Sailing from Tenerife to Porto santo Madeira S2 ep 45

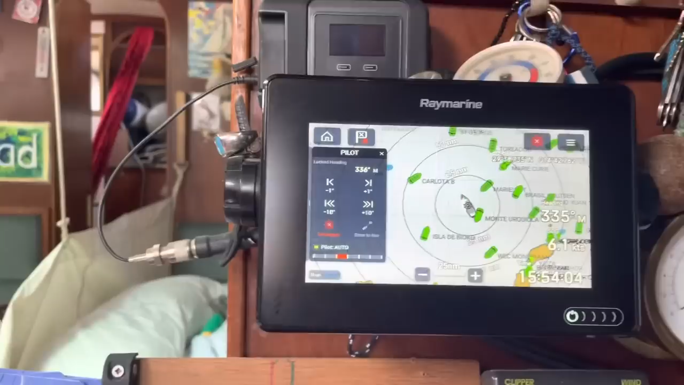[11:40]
And that's the shipping within 15-60 miles of me. Which is, you know, it's busy enough.